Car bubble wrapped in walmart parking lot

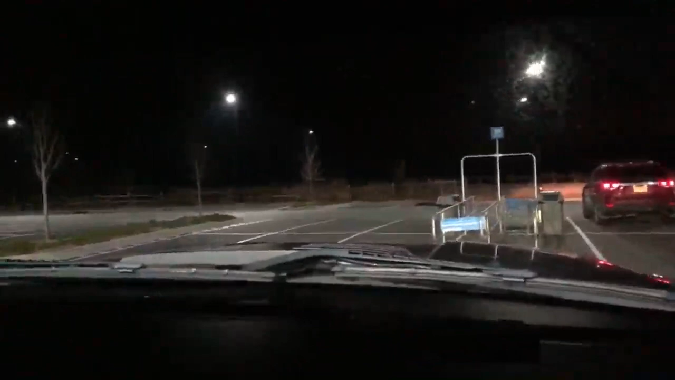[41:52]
The light bar. Light bar. Light bar. Like Canadians would say, light bar. The Canadians get in their car and then in their cars and they're like, light bar. Put your light bar on. Okay, so here is the low beams with the fog lights. All right. Okay, you see over there? Low beams, high beams. Low beams, high beams. Okay?
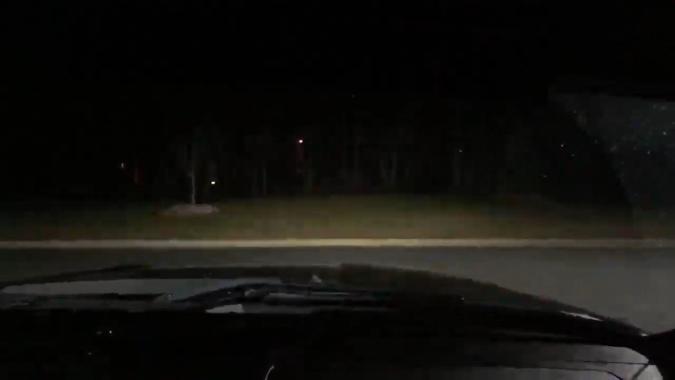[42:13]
High beams, low beams. We got it, right? Here is the light bar. That is so epic right there. Yeah, the light bar is insane. Like, you could turn off every light and drive with just the light bar. Yeah, like watch, we'll do it one more time. Okay, look how dark it is driving. Light bar. Wow. Yeah, that light bar is like a spotlight.
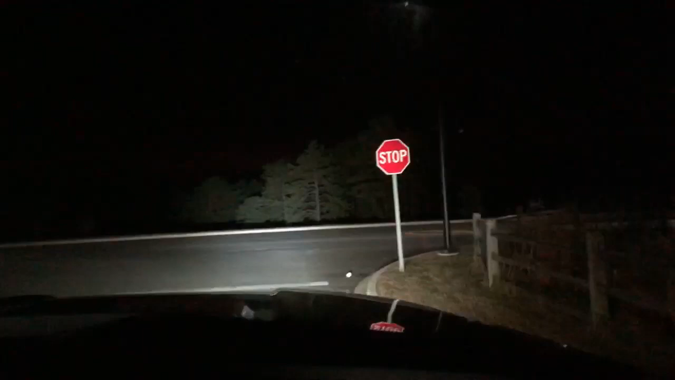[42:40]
Yeah, you can see the trees. Like, look at the difference with no light bar and light bar. It's crazy. Okay, you're gonna be able to hear some exhaust notes here. You go to look up Arnold prank phone calls. Oh yeah. I do like the Arnold prank phone calls. I like that.
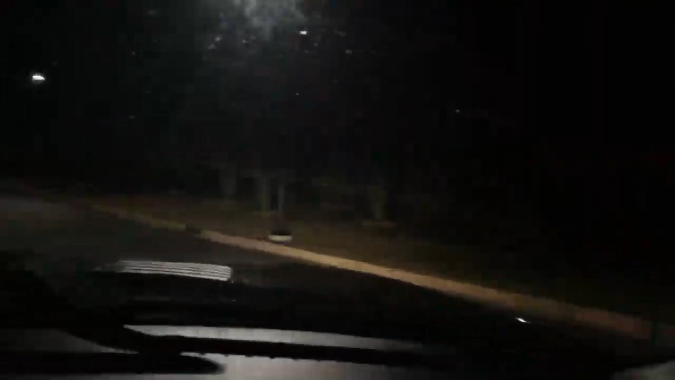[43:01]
Look up Arnold's Pizza Shop. You gotta watch it with the animations. It's hilarious. Welcome to Arnold's Pizza Shop. That was really pepperoni. Funny. Oh yeah, pepperoni.
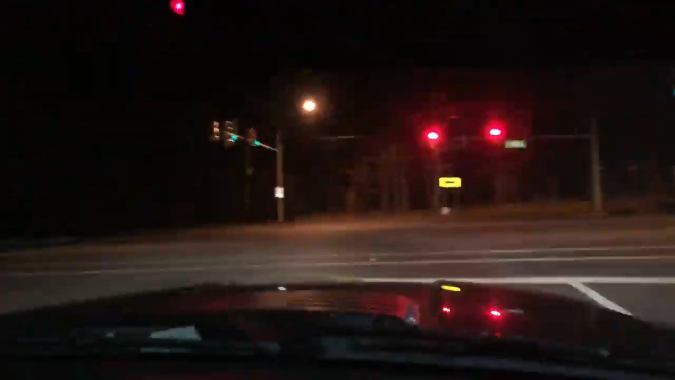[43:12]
Green peppers. You can get some exhaust. We're gonna definitely hit it. Oh, there goes the new 1500 Silverado coming up beside us. Or is he coming? No, he's coming behind us. Oh, wait, no, it's not a Silverado. That's a Sierra. Yeah. Yeah. I was saying, if it's a Dirty Max. Oh, here goes a Mopar. Show them this classic Mopar getting ready to pass us by. There's the old Durango.
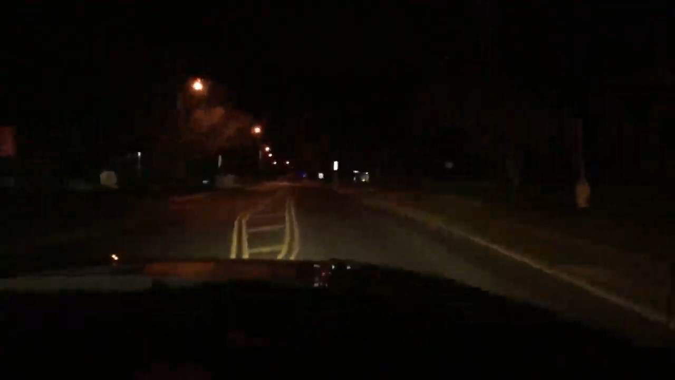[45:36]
Yeah, a cold shower for all the neighbors. Propane injection. Watch the light bar. That's with the light bar on. That's crazy.
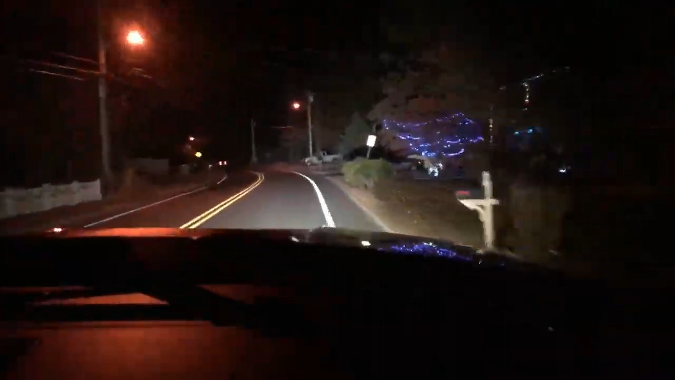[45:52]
There you go, guys. Oh, shit, it's really bumpy over here. Yeah, it is. It's like, sorry, guys, is it too bumpy for you in my video? Yeah. This light bar was probably the best mod I've done to the Duramax yet. Ugly Ford Explorer. Just kidding. Ford, found on road dead.